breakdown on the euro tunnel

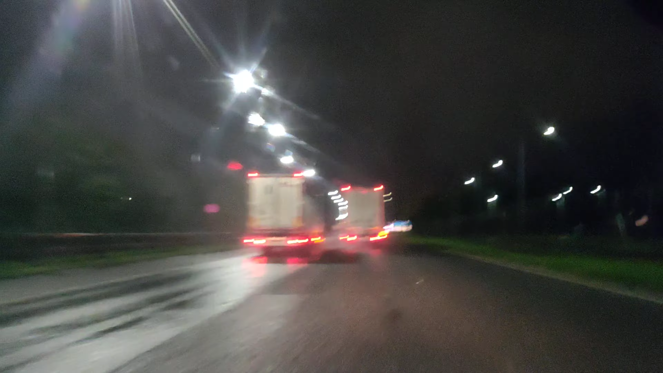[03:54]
theoisse. Right, so, well we made it out of there, I take it I am aiming for the M20. We have successfully escaped.